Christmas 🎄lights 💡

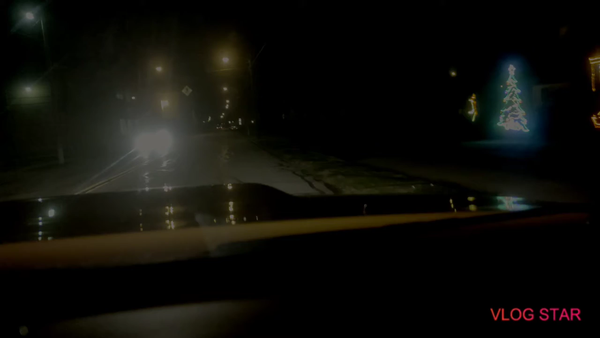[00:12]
Pretty, pretty, pretty snowman. Look at that pretty.
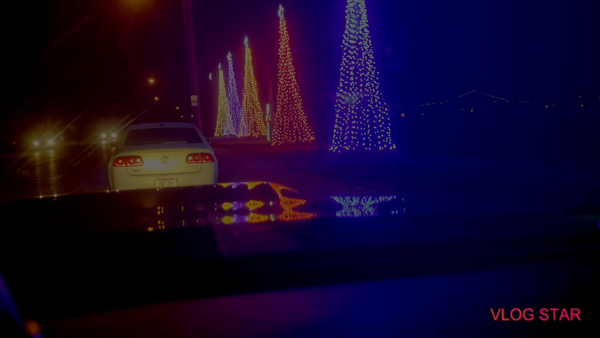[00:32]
Oh man, I think there's something else over there.
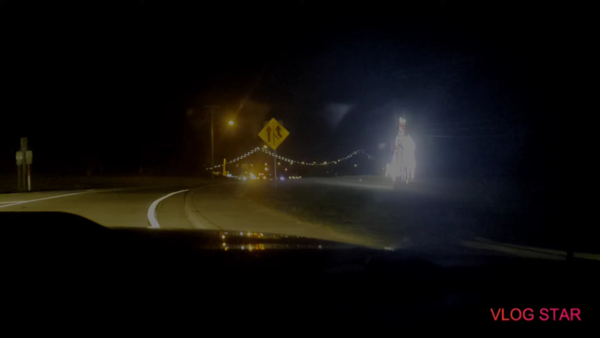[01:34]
It's so dark, you can't see. Look at that. It's too bright.
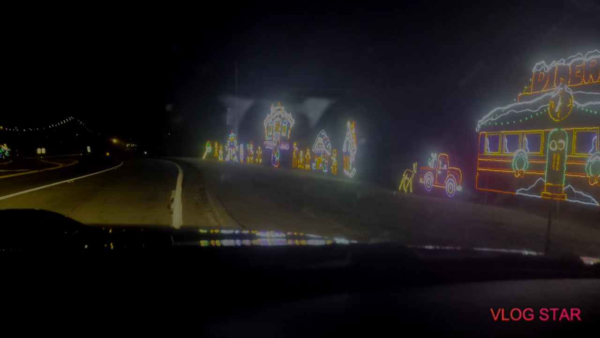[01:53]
That fog is in my way. See it? I'll have to do whatever I can. Look at the car, the deer, the gingerbread house. Little lollipop. No, you're going too fast. I've got a vehicle right beside me.